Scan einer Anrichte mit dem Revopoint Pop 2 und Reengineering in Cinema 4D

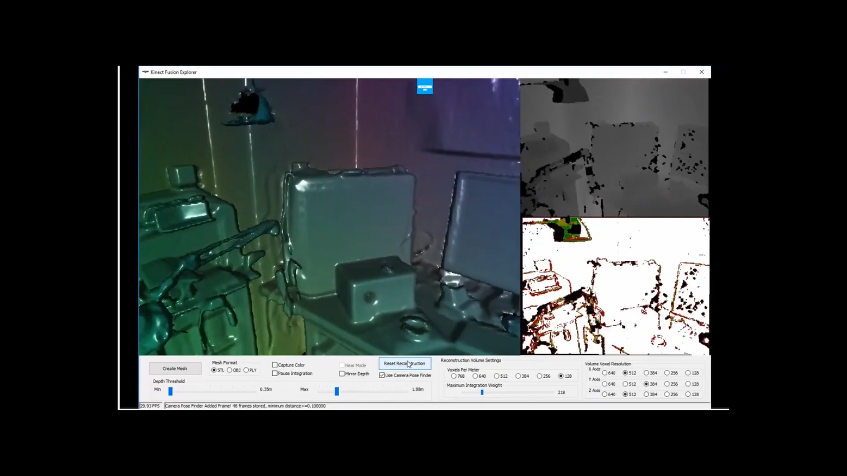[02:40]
Als erstes scanne ich die Details gleich vorweg.
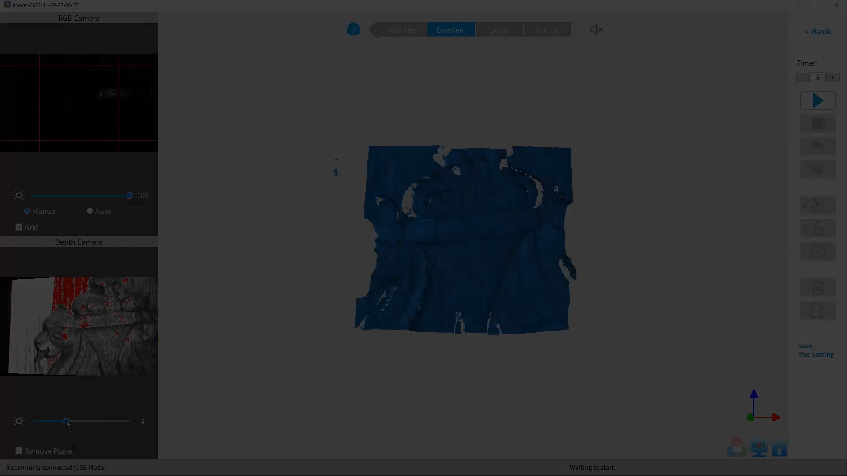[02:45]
Das Scannen ist kein Zuckerschlecken, obwohl es manchmal in den Videos der anderen Scannenkollegen so einfach aussieht.
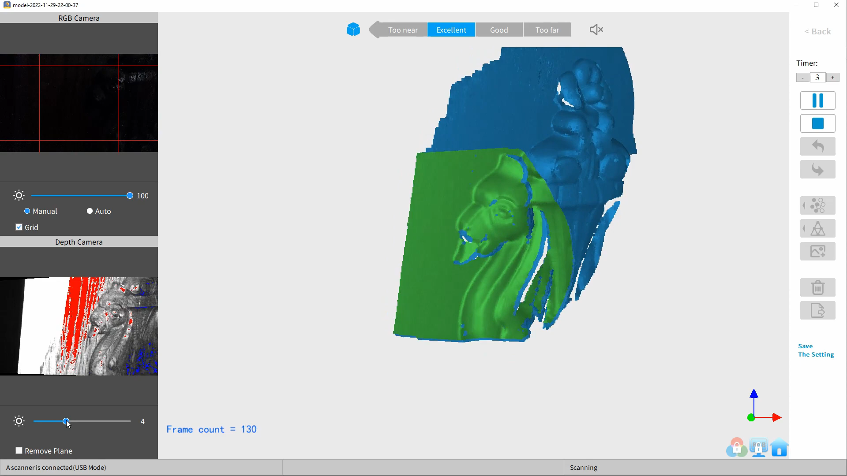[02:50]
Entscheidend für einen optimalen Scannen sind die Oberfläche und eine ruhe Hand.
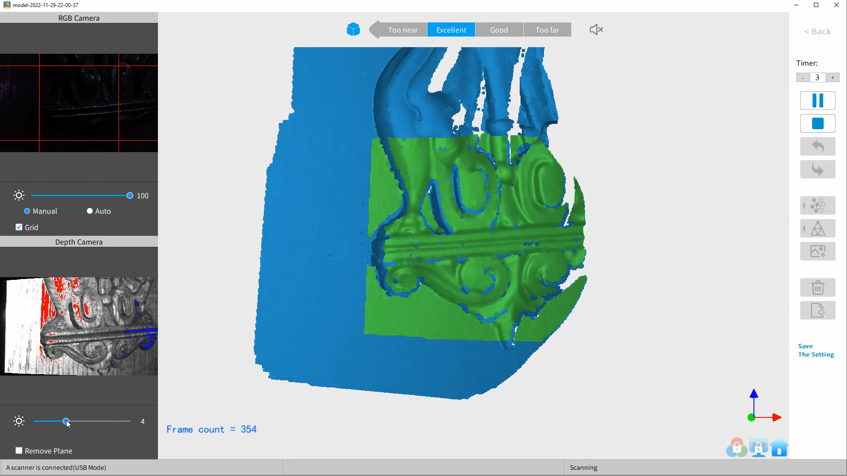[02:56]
Gut, bei mir beides jetzt nicht unbedingt optimal.
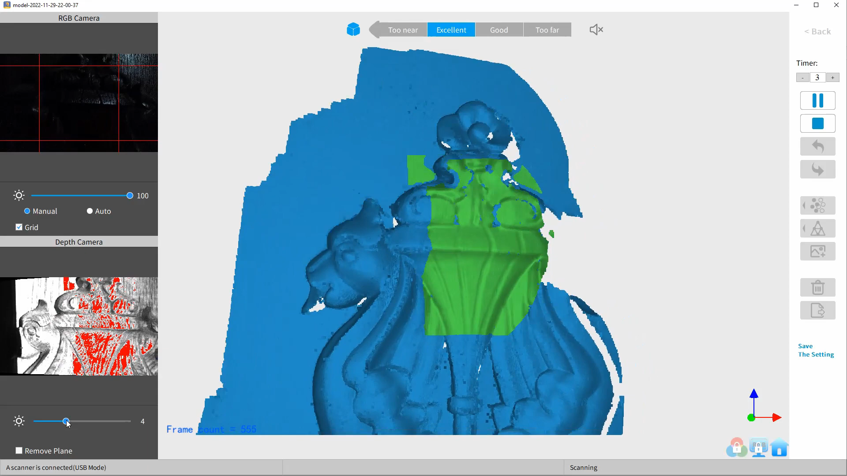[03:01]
Der Schrank hat eine sehr dunkle Oberfläche.
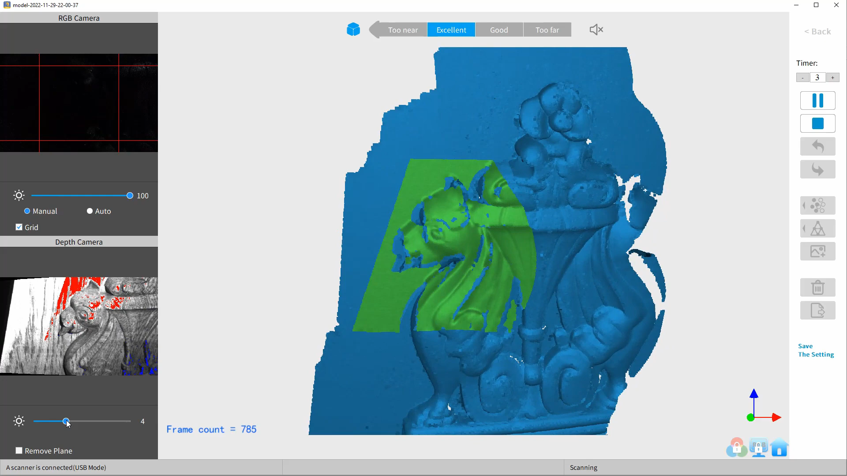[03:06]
Dass der Scan dennoch erfolgreich war, liegt wohl an der erhabenen Struktur des Objekts.
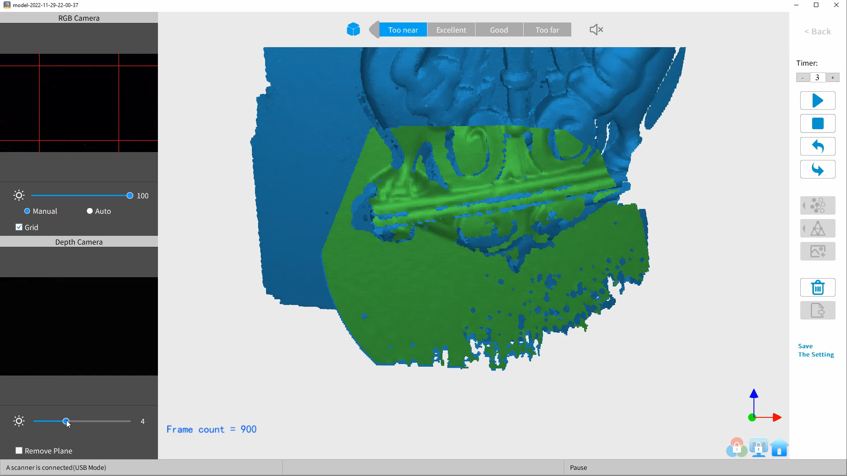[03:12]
Bei Flächen sieht das schon anders aus. Da schwimmt das zu erfassende Objekt schon mal gerne seitwärts weg. Der Scan hier sieht aber gut aus.
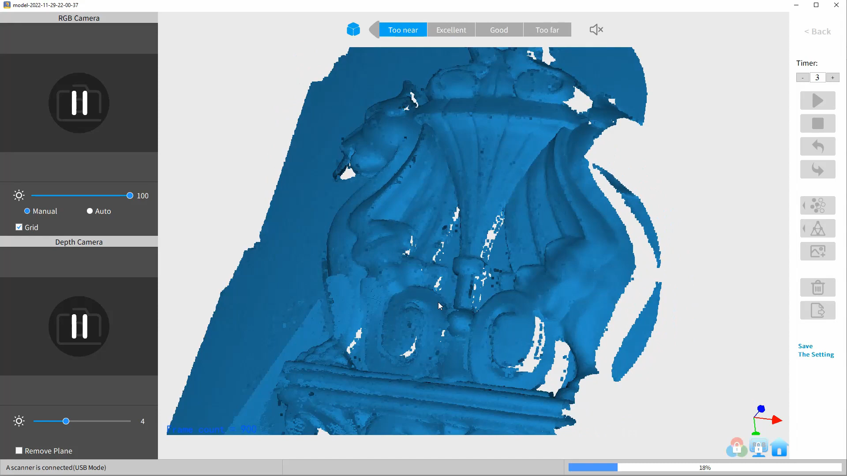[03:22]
Werde dennoch einen zweiten Scan machen, um die Lücken von diesem ersten Scan zu schließen.
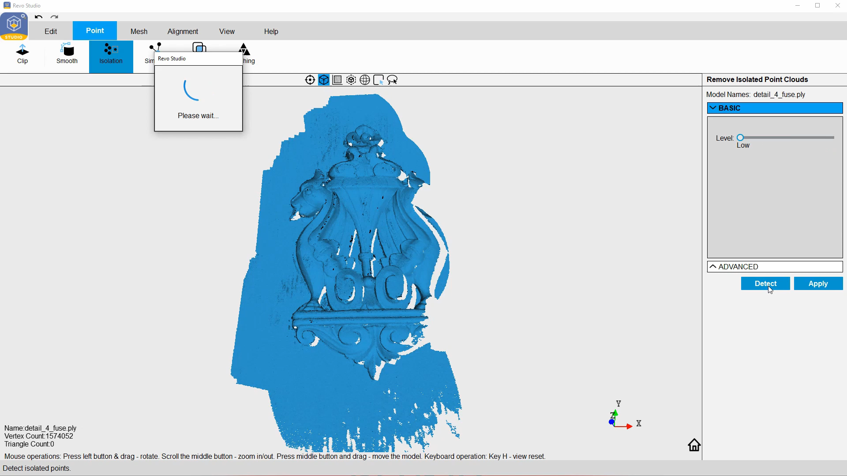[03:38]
RIVO Point stellt nicht nur die Scan-Software für ihren POP2 bereit. Die haben auch RIVO Studio im kostenlosen Angebot, um zum Beispiel die Punktwolke des Scans zu bereinigen. Ich beschränke mich in RIVO Studio auf das Löschen von Punkten, die nicht mit dem Hauptkörper verbunden sind. Und dem Löschen von Punkten, die durch andere Punkte überlappt werden. Das kann man übrigens auch mit den Programmen Cloud-Compare oder MeshLab erledigen.
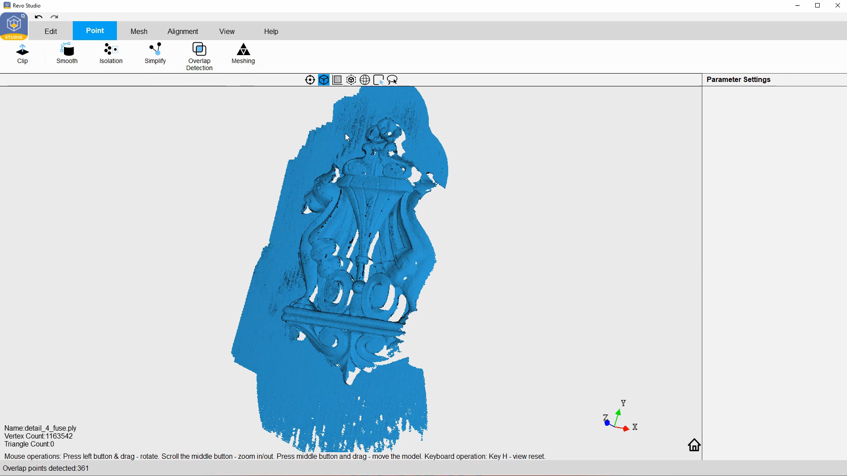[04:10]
Auch die liefern hierzu gute Ergebnisse.
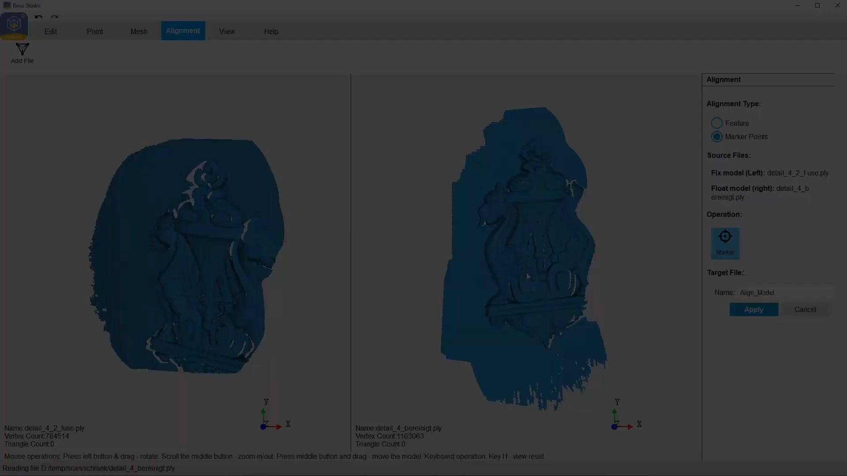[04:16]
Hatte ja schon erwähnt, dass ich zwei Scans des Objektes mache. Die werden nun, nachdem sie bereinigt wurden, zusammengetackert. Auch dazu nutze ich RIVO Studio.
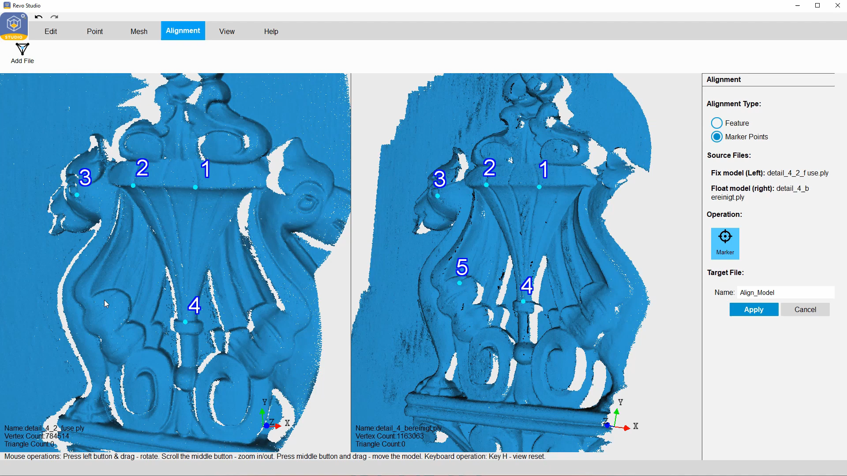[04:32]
Es werden also beide Punktwolken in das Programm geladen,
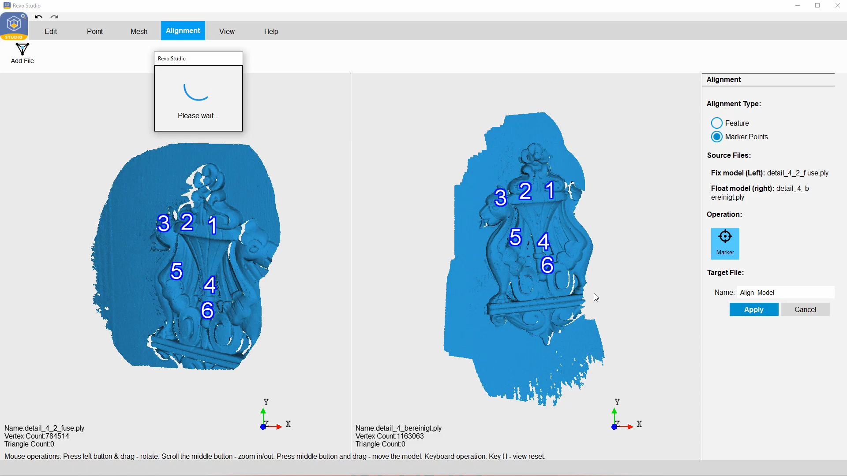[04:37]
nebeneinander gelegt und einige Bereiche markiert, die in beiden Scans vorhanden sind.
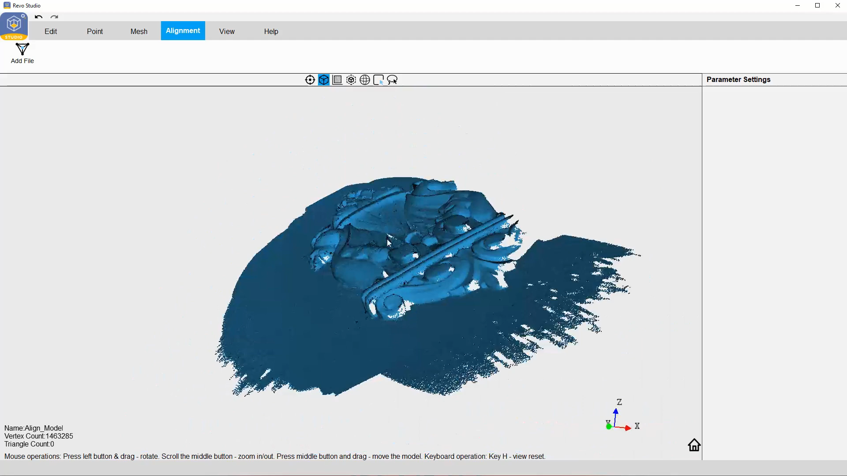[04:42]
Danach berechnet das Programm die Bereiche, die deckungsgleich sind und verschmilzt beide Punktwolken.
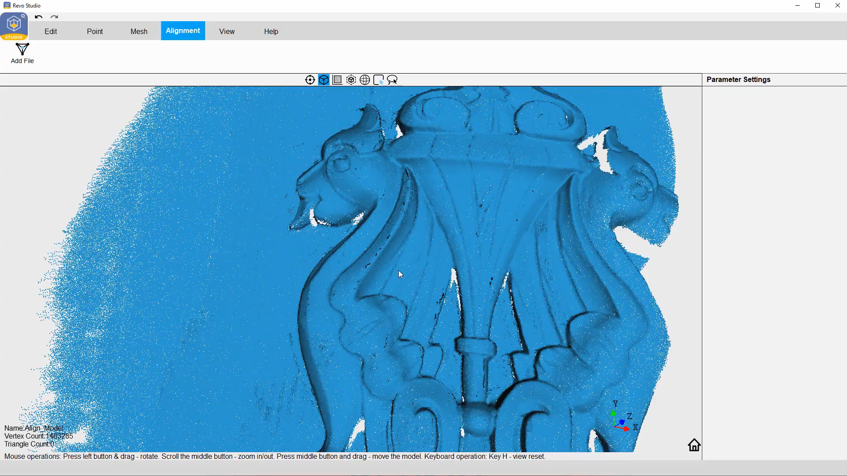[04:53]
Die so entstandene neue Punktwolke sollte dann jetzt natürlich auch wieder bereinigt werden.
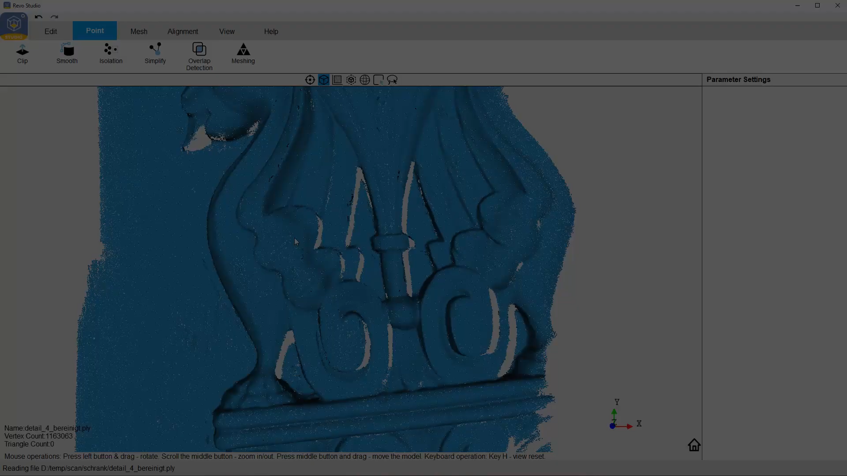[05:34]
Die Punktwolken sind ja nun zusammengefügt und optimiert. Jetzt wird das Mesh gebildet.
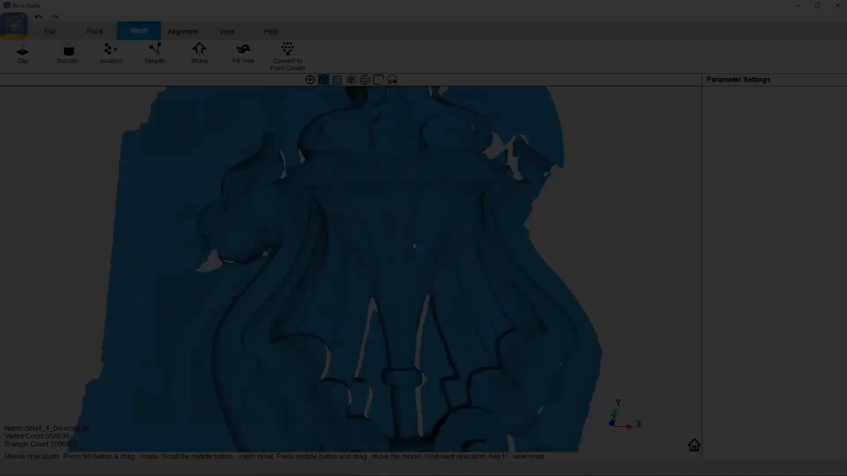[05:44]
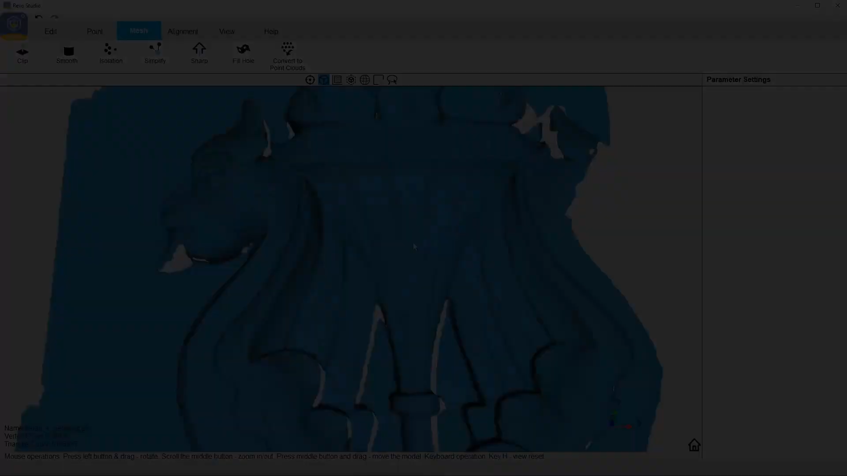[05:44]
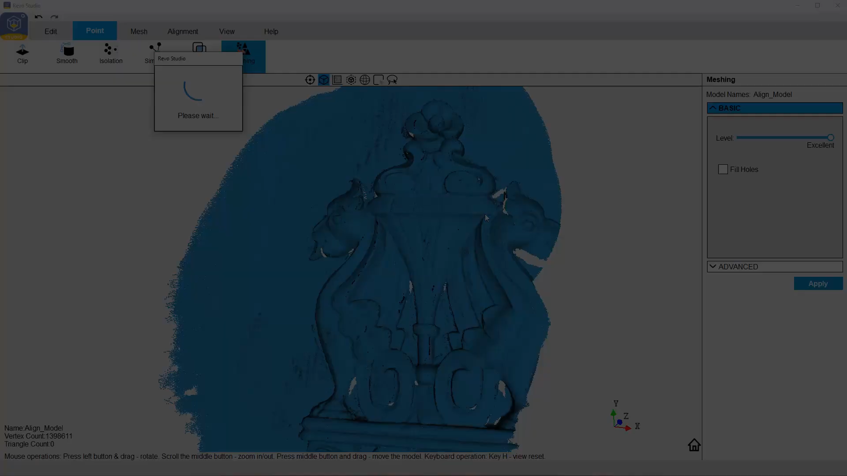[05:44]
Auch dazu nutze ich wieder RIVO Studio.
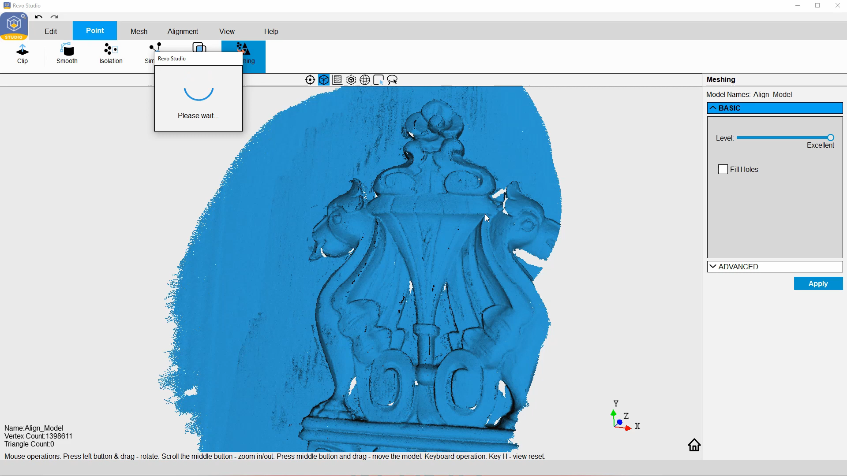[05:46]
Geht auch in Cloud-Compare bzw. MeshLab.
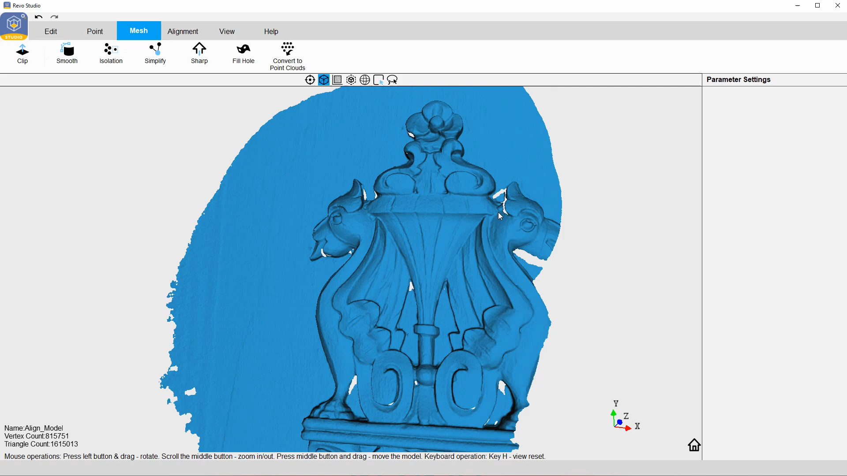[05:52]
Da sich aber die Ergebnisse aller drei Algorithmen, wenn man so will, sich nicht zu sehr unterscheiden, blieb ich bei RIVO.